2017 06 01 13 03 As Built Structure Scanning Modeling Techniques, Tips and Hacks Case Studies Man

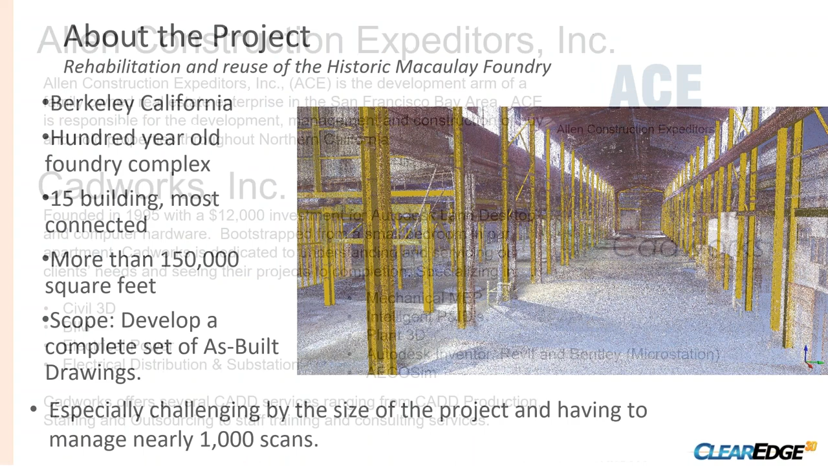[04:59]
So this is the interior cathedral, as we call it. So Jake, you want to explain how you scanned this time-wise and your methods? Absolutely, yes. So this is it's a building that's a little over 100 years old. They started building it in 1906, and they built it through 1980. And of course, nobody did anything like keep an accurate set of plans around.
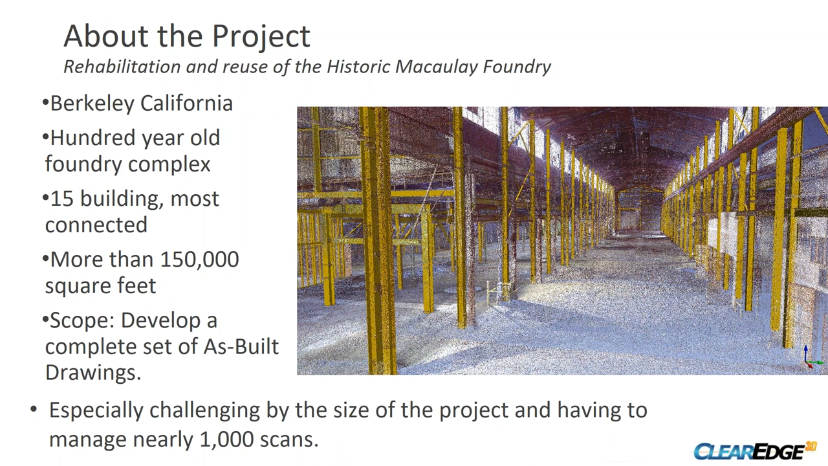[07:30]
And this included a mixture of steel and timber, and using edgewise, we were able to extract both of those out and get them as accurately as to what was actually there. We can go on to the next scan. Yeah, so one of our challenges was that it was hard to determine what kind of structural elements are in this building because it had been modified so many times. So it was almost surprising. You're kind of going along and
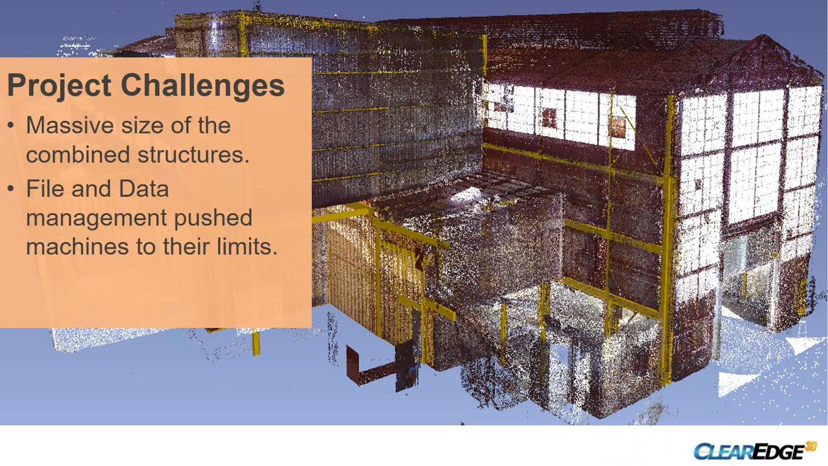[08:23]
And it was just a massive amount of structure. But that's the only part we actually did was structural. We didn't dive into the piping, but and again, this isn't actually finished yet. We're still working on it. We're probably at about 90%. Do you want to go to the next slide?
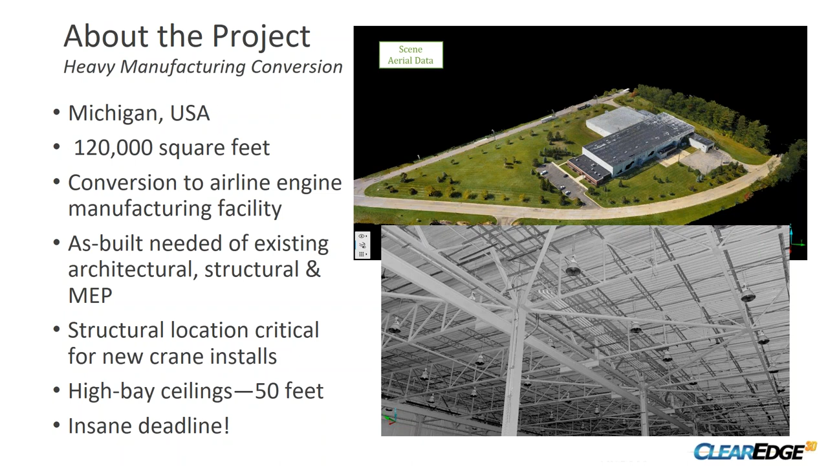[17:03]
To measure all those steel trusses that you see in that image, you'd have to be up on a lift or get up there with some tie-offs and kind of walk that steel and take some of those measurements. And of course, we didn't want to do that, and we know that laser scanning is a great option for this. You just need to get enough good perspective on those items. And then to top it off, not only did we have to be on the site really quick, but they also needed a quick turnaround, so inside of 2 weeks.
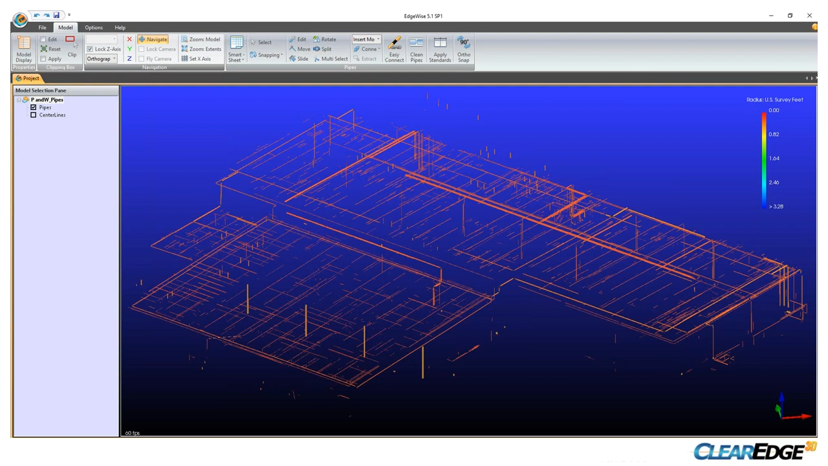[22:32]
So in this case, I actually went back and ran a full Edgewise extraction on the pipes to show you what you automatically get without any other additional input. Go ahead, Kelly.
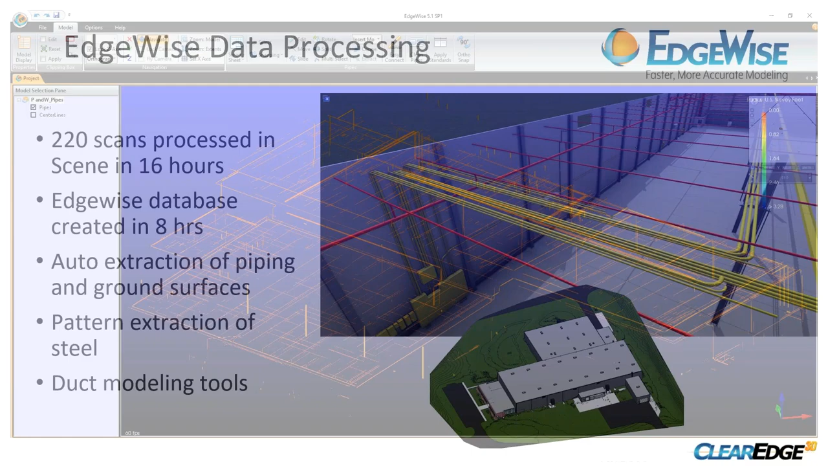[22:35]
So on the structure side, it was all individual extraction, went through and modeled all those. Here's more of a final product with some of the piping. It wasn't necessarily the primary aspect or goal of the project. You can see tied in with all the fire sprinklers. Those are all truly located. They are not arrayed across the project. And then the other thing that people often miss with the Edgewise tools is the ground extraction. And I actually use the ground extraction on almost every one of my projects.